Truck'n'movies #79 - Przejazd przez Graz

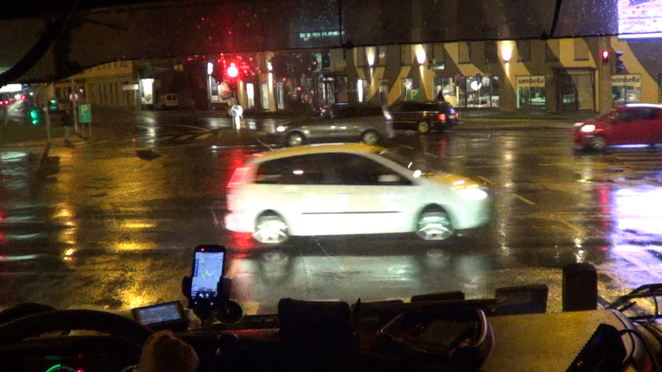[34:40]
No i jestem w fajnym miejscu, można powiedzieć w centrum Linzu. Jakby tak się uprzeć, jestem... Nie, to jest Graz raczej, sorry, Graz. Jestem w centrum Grazu akurat teraz, słuchaj.
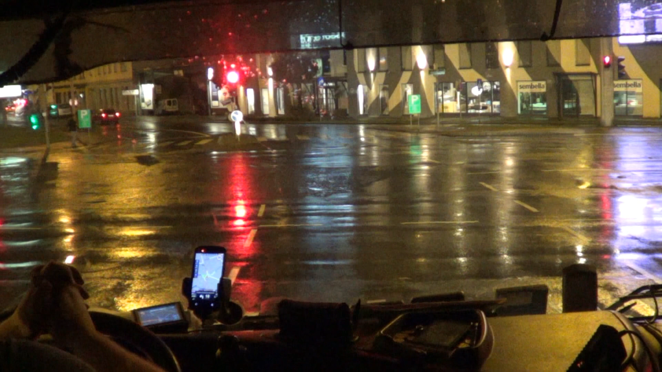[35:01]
No, słuchaj, padł mi Bluetooth, także na razie, nie? Trzymaj się tam. Także słuchajcie, moi drodzy, jesteśmy w centrum Gracu, że też mówię o Linzu, a to Grazie przecież.
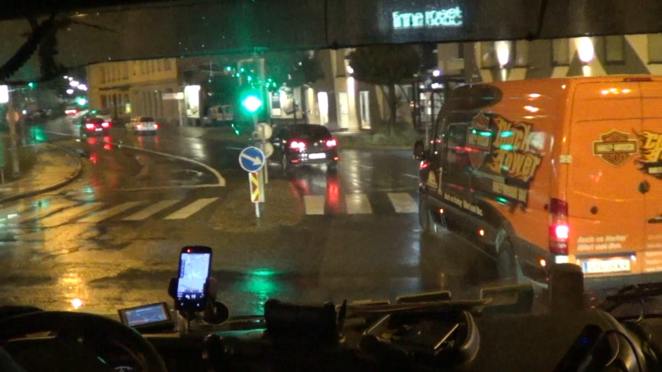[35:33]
Także jesteśmy w centrum Graz. No i lecimy, słuchajcie, w kierunku na Linz. Na Linz jedziemy dopiero, bo coś się stało tutaj, słuchajcie, z mostem, tam jest po prostu zamknięty od 20. No i z tego powodu, że jest zamknięty, my musimy jechać przez miasto, ale myślę, że nikt na tym nie ucierpi, film na tym nie ucierpi, ja na tym nie ucierpię, jadę sobie fajnie,
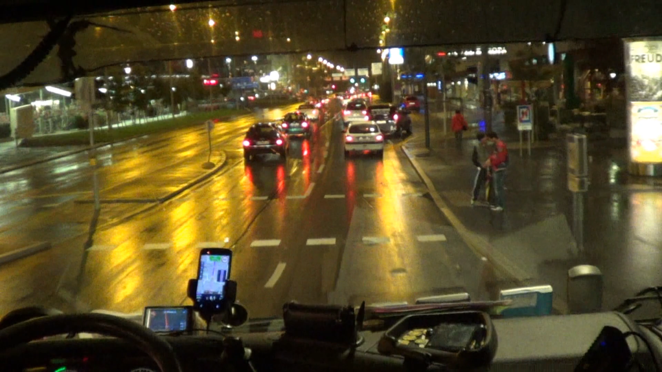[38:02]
Steyr to jest taka mieścinka. Jeszcze prosto jedziemy. Salzburg prosto, dobrze. Salzburg prosto. Jeszcze jedną ciężarówkę mamy z tyłu.
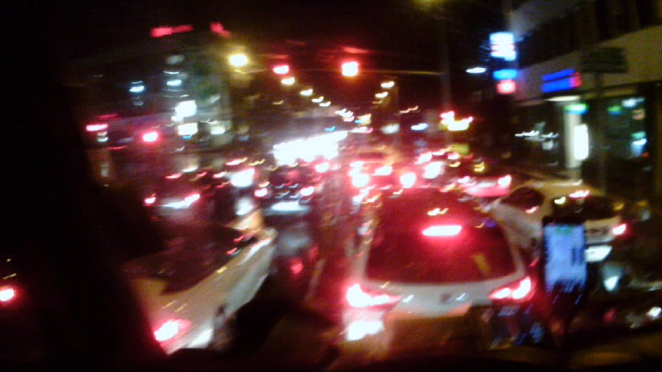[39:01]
To już tam, tu akurat widzicie z przodu co jest, ale tą małą kamerką bym tak pokazał boki. Jest ładnie. Oczywiście ja muszę patrzeć na drogę, a nie na to co wam kręcę,
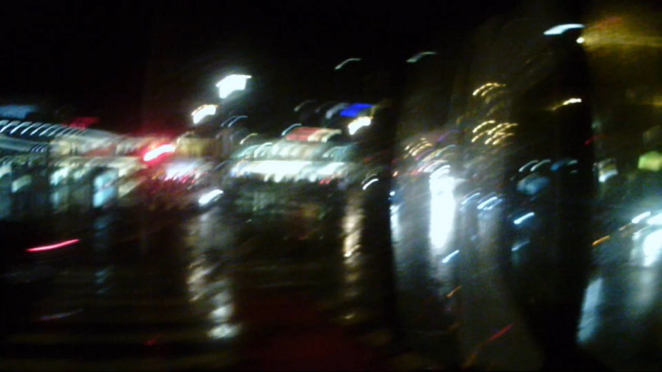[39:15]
także nieraz może być niewidoczne to co ja chciałbym pokazać.
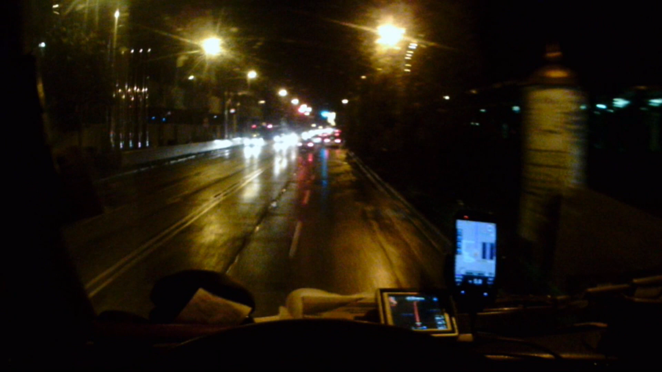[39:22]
Trzymam kamerkę tak bardziej na lusterko, bardziej z boku.